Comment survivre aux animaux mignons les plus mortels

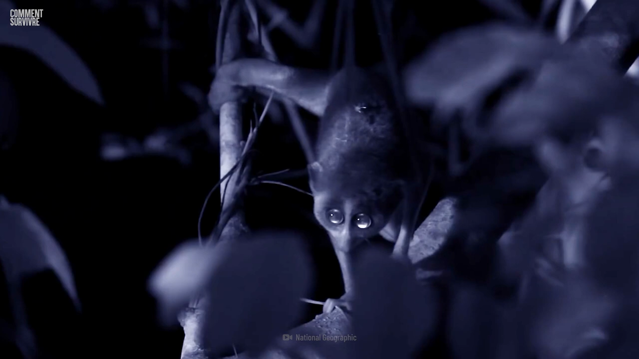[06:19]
Ces petits mammifères d'Asie du sud ne mesurent que 25 cm de long, mais ils sont les seuls primates venimeux.
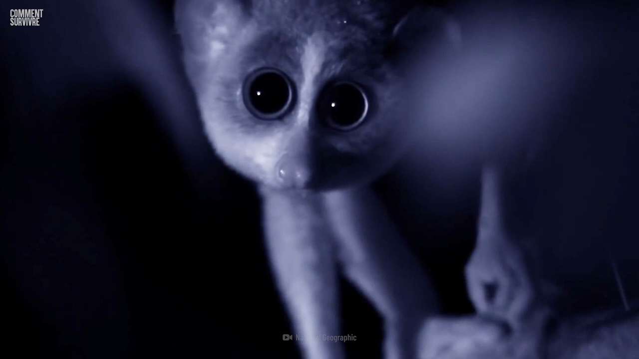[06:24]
Une glande située derrière leurs bras produit une puissante toxine qui se combine à leur salive pour créer un venin.